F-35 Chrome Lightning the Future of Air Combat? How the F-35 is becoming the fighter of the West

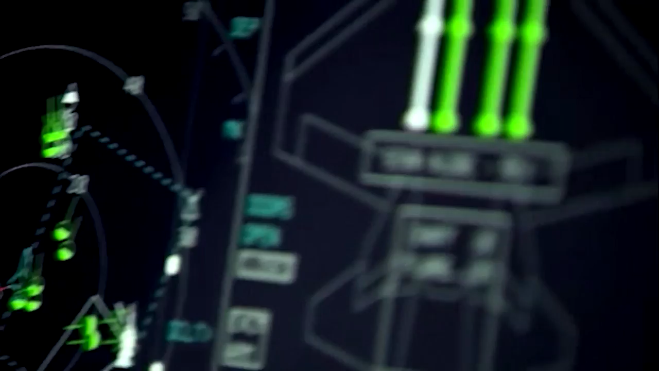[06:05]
Along with full sensor fusion, one of the game changing components of the F-35 is the Lightning's Multi-Function Advanced Data Link or MAD-L.